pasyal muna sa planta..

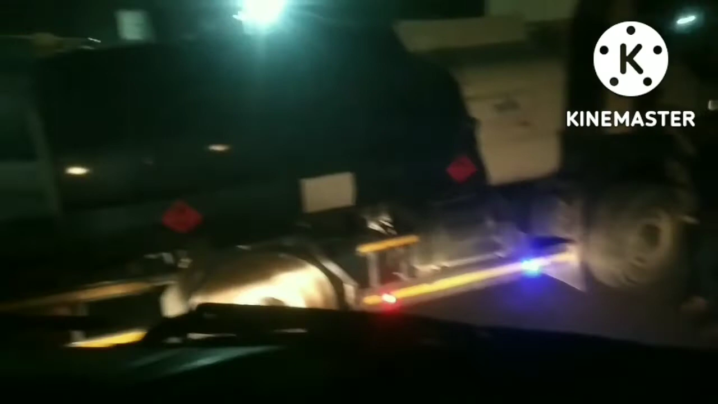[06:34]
diesel tanker po na ito at ang dadala pupuntahan po namin yung planta na pagdadalaan po ng
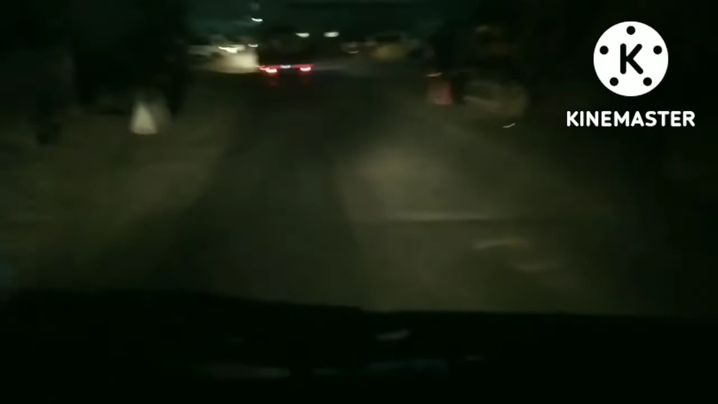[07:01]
at ito po mga brad at palabas na po kami ng highway galing po sa Looban at
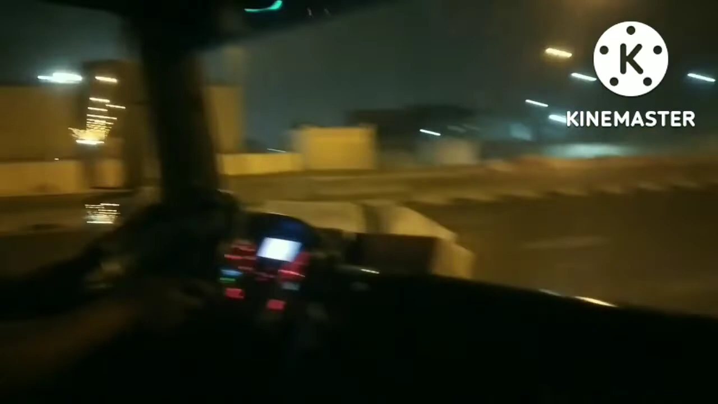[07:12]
mapapansin nyo po ay wala pa kung ganong sasakyan ng ganitong oras at malinis po yung highway at ayan po at mapapansin nyo po yung aming takbo ay
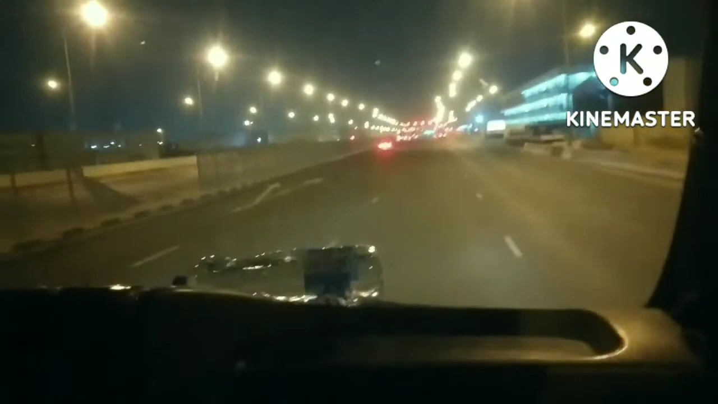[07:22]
malog po yung sasakyan dahil po sa karga po nito so mapapansin nyo po yan dyan po sa bote po na may tubig ay parang ang dinadaanan po namin ay rough road so dahil po yan dito sa karga po namin na mas marami po kasi yung tubig po nito kaysa po dun sa dumi at mas maalog daw po ito kung ito po ay kalahati lang po yung laman po ng Swiss tanker at ito po yung dala po ngayon ni
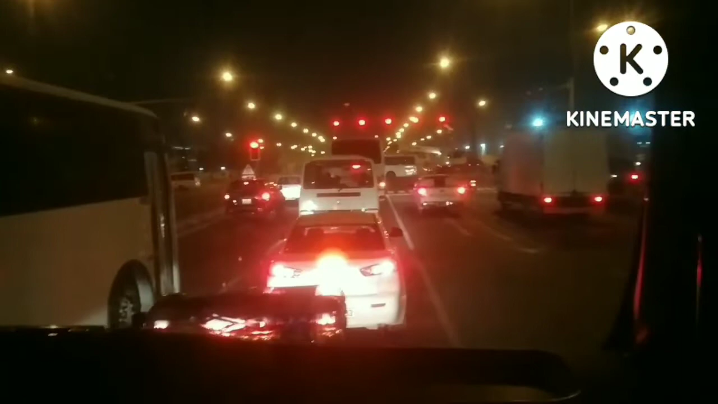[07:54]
Joseph ay puno po itong dala po niya pero malog pa rin po sya so yun po mga brother medyo na-stack po tayo dito sa stoplight so ito po nga dala-dala po ni Joseph ay
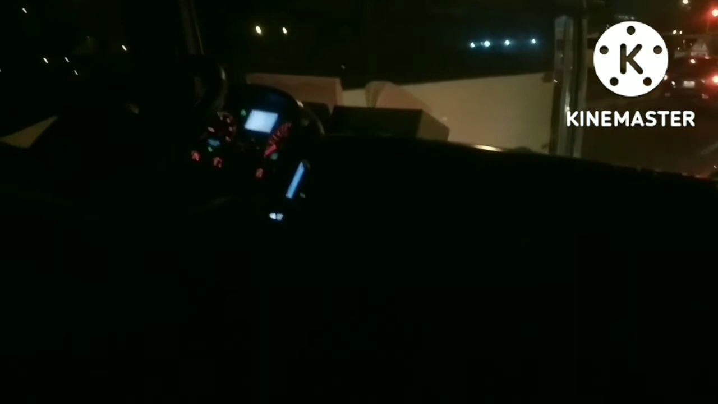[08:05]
automatic po itong kanyang dala-dala po na ito so mapapansin nyo po yan po yung
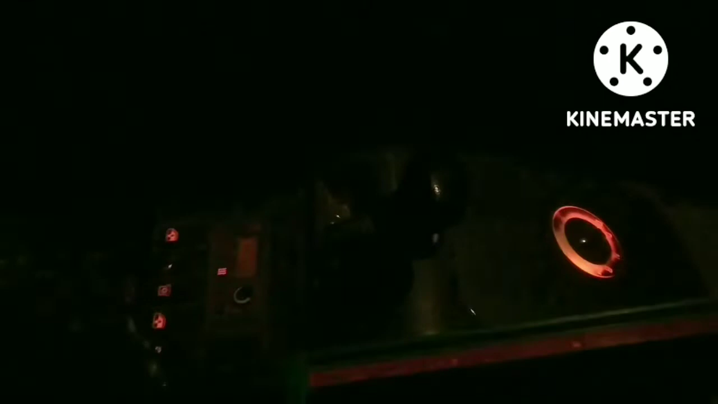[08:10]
kanyang cambio ay parang pihitan lamang po ng washing machine so ganyan po ganda po dala-daling po itong sasakyan po na ito dahil automatic
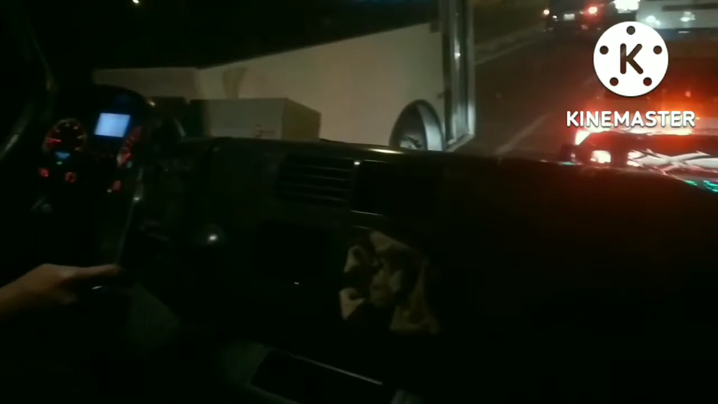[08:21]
po ito at ayan po at paalis na po tayo dito sa stoplight at ayan po at lumalarga na po tayo so dito po sa seaweeds tanker po mga brother marami po gusto na dito mapuesto sa seaweeds tanker dahil maganda po yung bigayan po dito ng overtime so automatic
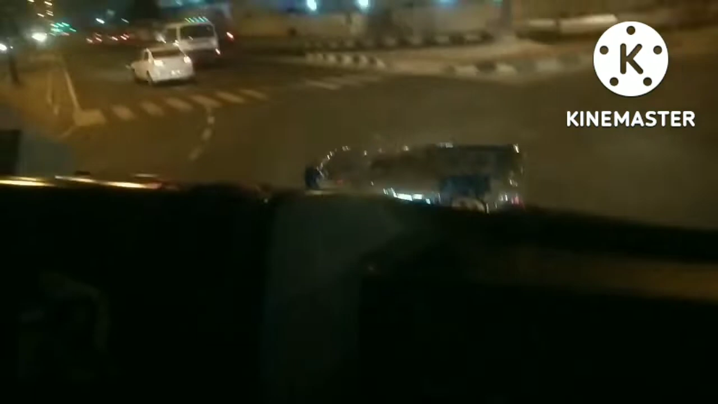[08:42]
so automatic po na meron na po silang 4 hours sa tatlong biyahe po nila pag natapos na po nila so minsan po ay maaga po sila kaya joseph natatapos na sa tatlong biyahe kaya maaga rin po silang nakakapagpahinga kung minsan naman po ay natatagalan po sila sa biyahe dahil kung malayo po yung lugar na kanila pinagtataponan ay medyo matagal po sila natatapos sa tatlong biyahe po nila so kung minsan po ay dalawang biyahe lang mam po sila dahil
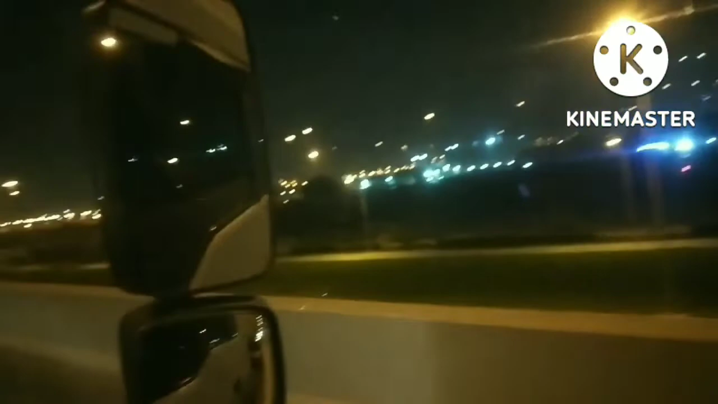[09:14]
depende rin po doon sa laman po nung po sa negro kung marami po yung laman ay nakakatatlong biyahe po sila pero kung
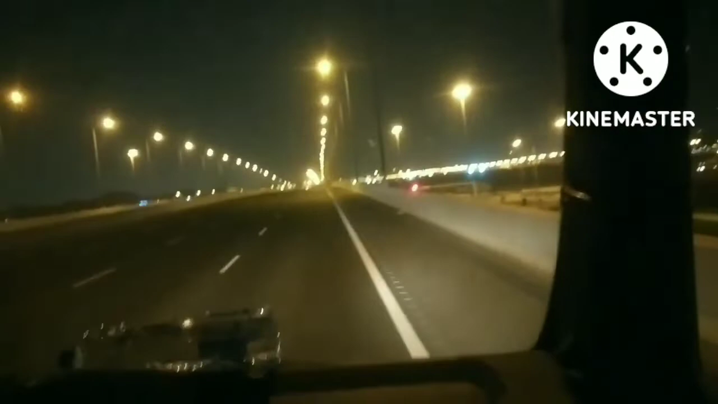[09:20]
kaunti lamang po ay dalawang biyahe lang po ay naminsan ang biyahe po nila so yun po mga brad at mapapansin nyo po ay may umuvertik po sa amin na seaweed tanker po din yan at papunta po rin niya ng planta para po magtapong po ng dumi so dito po kasi mga brad sa industrial lahat po ay gumagamit po ng seaweed tanker para po magtapong po sa mga planta at wala po kasi mga direct pipeline papunta po ng planta kaya po
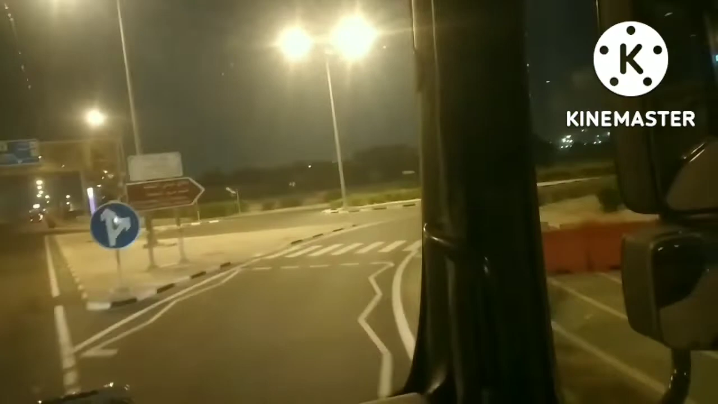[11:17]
na po tayo dito papasok po sa loob at malapit na po tayo dito sa planta
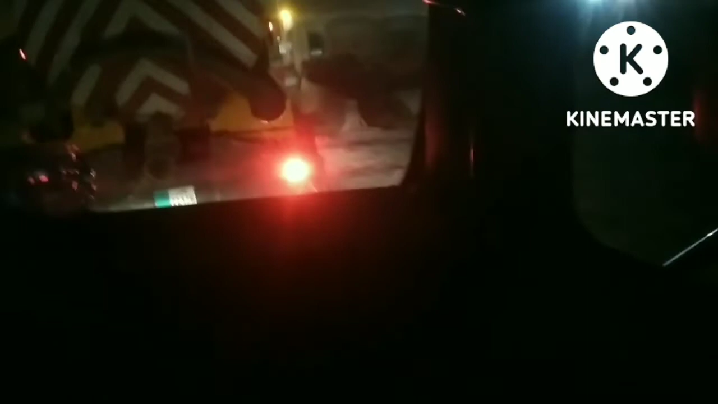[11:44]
so ibang company po yan at ito po bumababa na po yung helper ni kuya joseph para po mag ready na po dahil
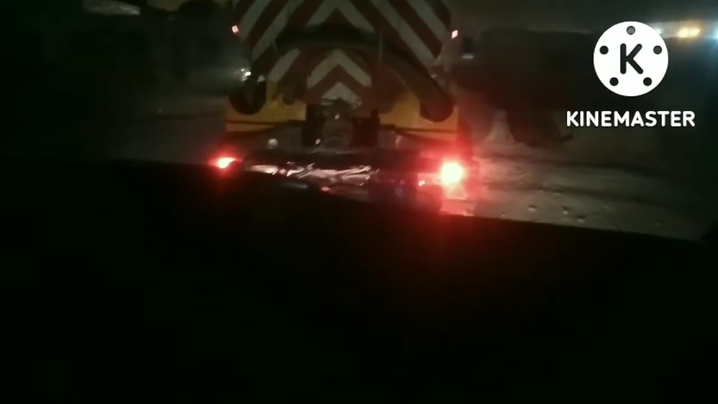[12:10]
dito sa planta kailangan po ay at yan po at yung mapapansin nyo po ay may lumabas na po seaweed tanker
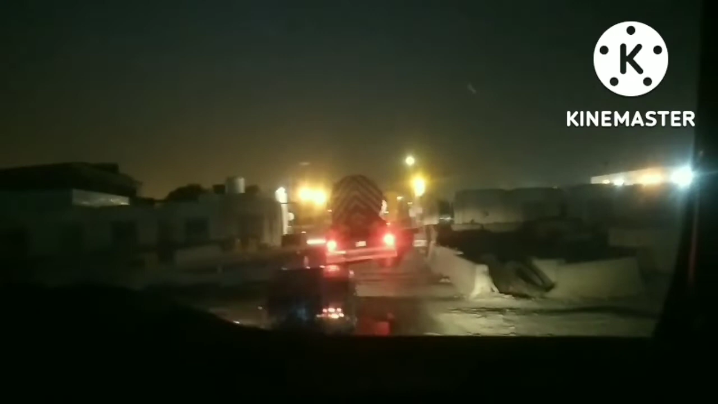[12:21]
so tapos na po magtapon po yun at ito po susunod na po kami papasok po dito sa gate so yung tubig po nito ay kailangan po daw wala pong langis yung tubig kung malangis po ay hindi po nila tinatanggap at ito po at papasok na po tayo dito sa gate at dahan dahan na po tayong umaandar so yun po at ito po yung helper po natin sa baba ay
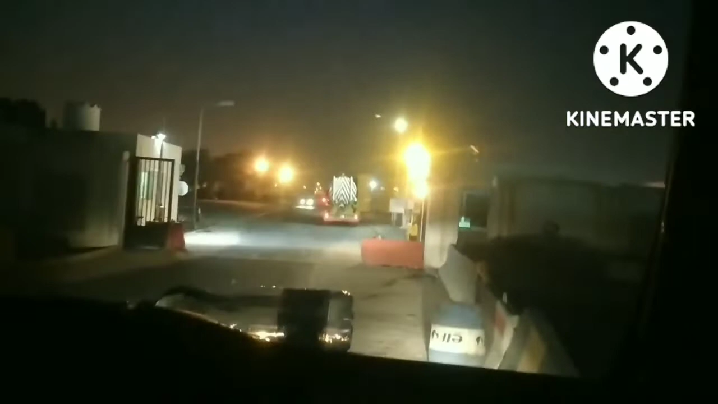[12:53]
nagpaprepare na rin po yun at may napansin nyo po ay naglalakad na po papasok po yung ating yung helper ni kuya Joseph para po ibigay po yung sample po nun tubig na karga po ni Kuya Joseph at ayan po tinintayin lang po natin yung result po nung tubig na sample na binibigay po nung helper kung tanggapin po ay diretso na po tayo sa loob
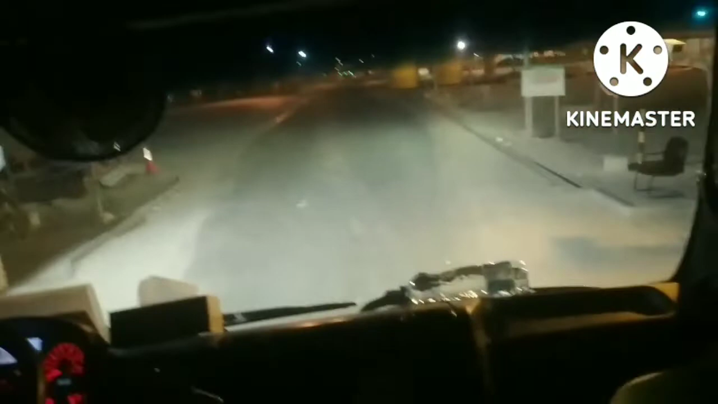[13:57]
brother papasok na po tayo dito sa loob ng gate ayan po yung kanilang office at papasok na po tayo nito
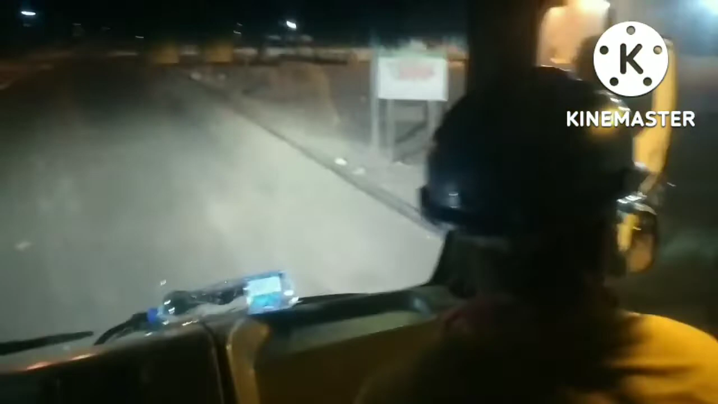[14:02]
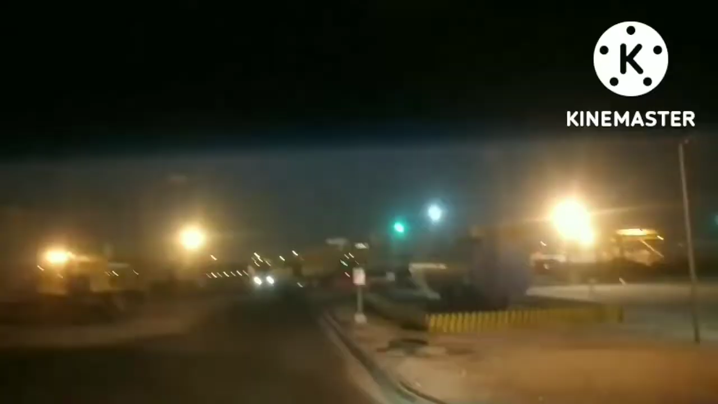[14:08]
mga brother at andito na po tayo sa loob ng
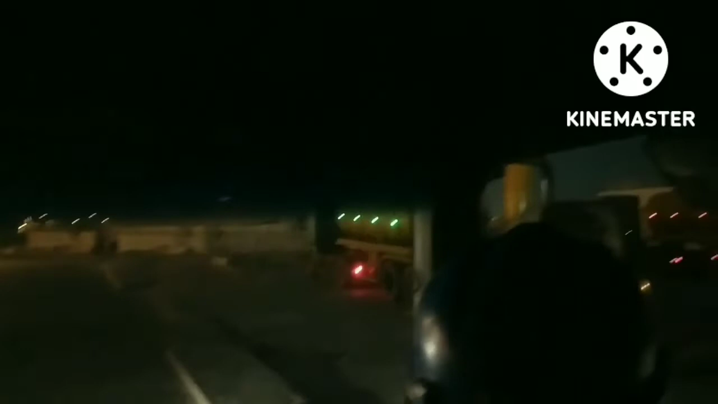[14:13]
planta at mapapansin nyo po yung mga seaweed tanker po na mga nagbidiscarga na po yan so ganyan lang po bala yung sistema po nung pagtatapong
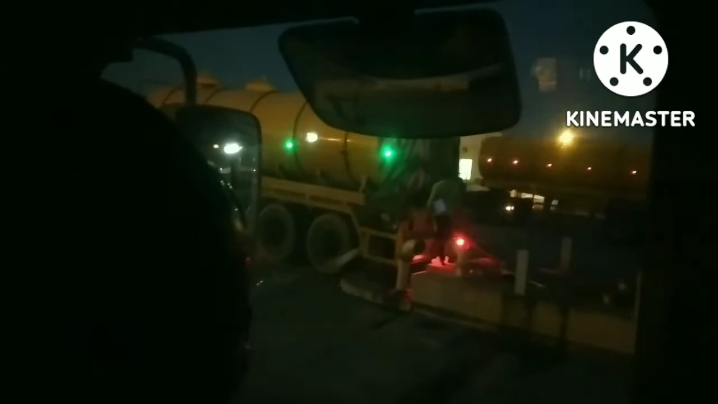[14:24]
po nila ay tinututok lang po nila yung host po nung kanilang seaweed tanker
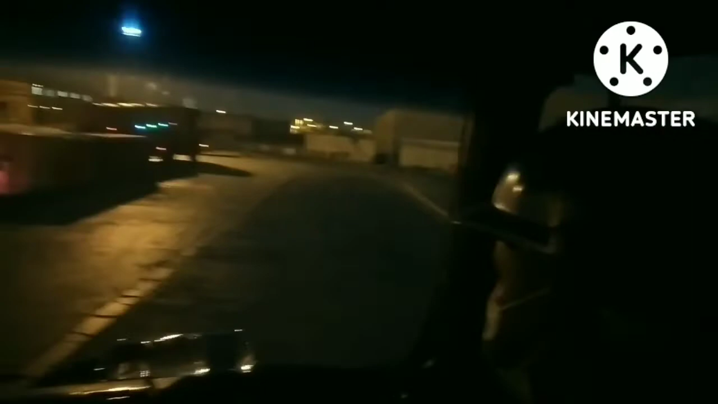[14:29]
dito po sa butas at dito po sa harapan ay puno na
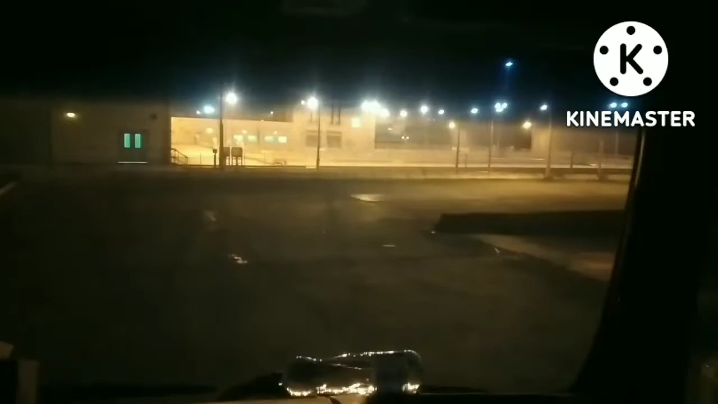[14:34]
hahanap po si kuya Joseph ng pwesto so doon po siya sa bandang likuran po mag
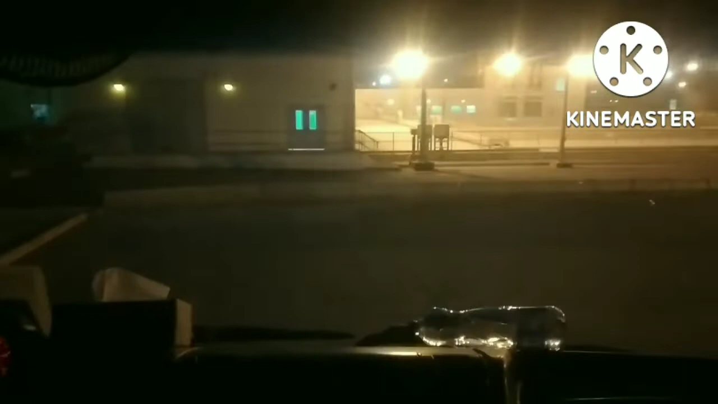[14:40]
tatapon so ito pong planta po na ito ay malit lang daw po ito so mapapansin nyo naman po hindi po ganong kalakihan po itong planta na
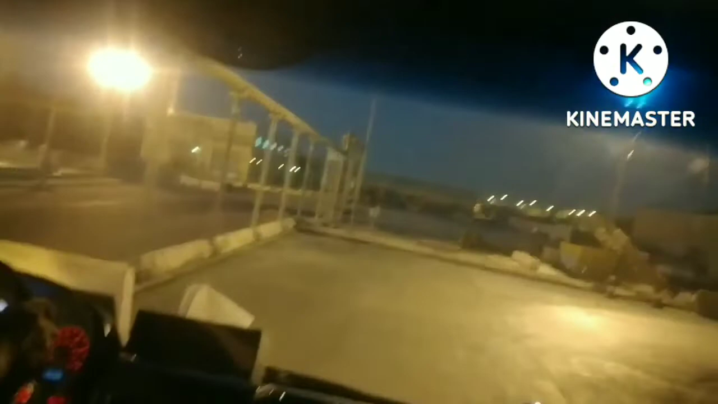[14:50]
pinagtatapon po nila at mapapansin nyo po ay kakaunti lang po yung nagtatapon